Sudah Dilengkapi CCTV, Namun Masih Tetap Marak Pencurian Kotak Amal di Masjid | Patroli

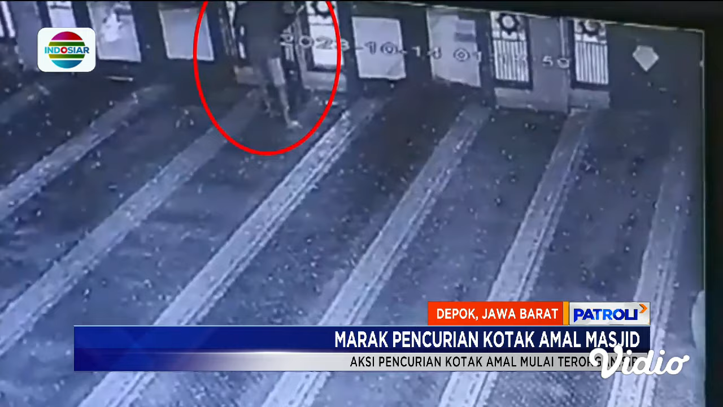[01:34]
Dari rekaman CCTV, pembualan kotak amal kini dilakukan oleh dua orang yang berbagi peran. Satu orang bertugas membuka paksa kotak amal, satu orang lagi bertugas memantau situasi di luar masjid.